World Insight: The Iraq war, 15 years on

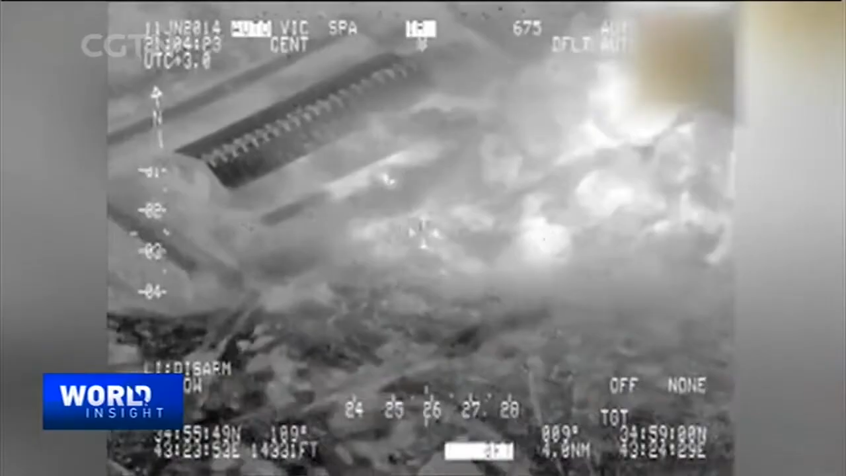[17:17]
ISIL lost some territory, but more than 8,000 airstrikes over 12 months failed to dislodge the extremist group from its strongholds.